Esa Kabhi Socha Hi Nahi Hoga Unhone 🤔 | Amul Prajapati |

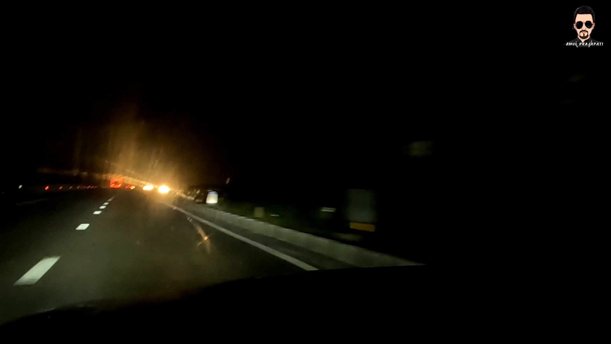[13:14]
હવે પર છે એમને વડોદરા અમદાવાદ એક્સપ્રેસ હવે પર છે અમે લોકો, અને સીધા જઈશું વડોદરા. વડોદરા સીધા હવે ઘરે જોઈએ.